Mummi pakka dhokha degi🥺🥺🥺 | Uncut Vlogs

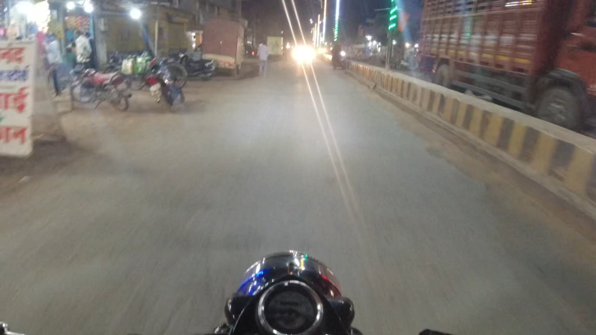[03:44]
ये रॉन्ग साइड में कहाँ मर रहे यार। तो ये है हमारा तखतपुर और मैं बचपन से यहीं ही रहा हूँ, 12th के बाद निकला था यहाँ से प्रॉपर बाहर रहने के लिए, वरना हमेशा से यहीं रहा हूँ मैं पूरा।